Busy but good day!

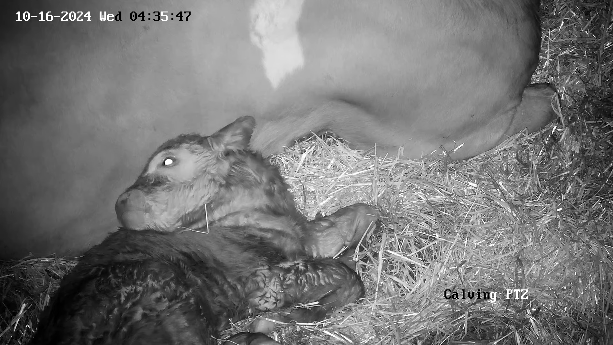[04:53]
did take me a minute just to make sure that this was another calf in front of her
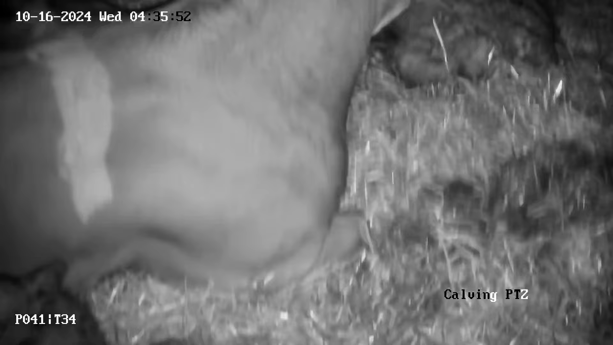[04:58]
and sure enough it was so she calved them both herself and a lovely
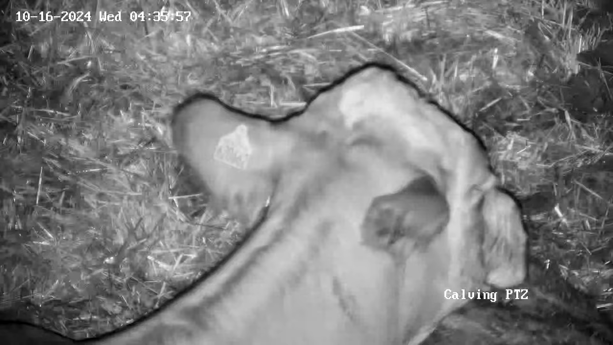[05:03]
set she's got two now this makes it set number 11 that we've had this autumn which is probably one of the most amounts
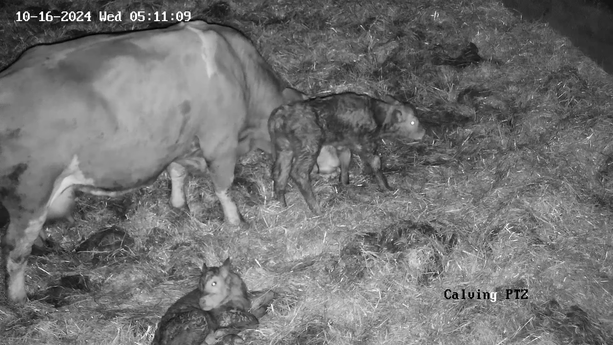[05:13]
of twins we've ever had obviously not all successful but that's the joys of twins unfortunately you win some you lose some high down please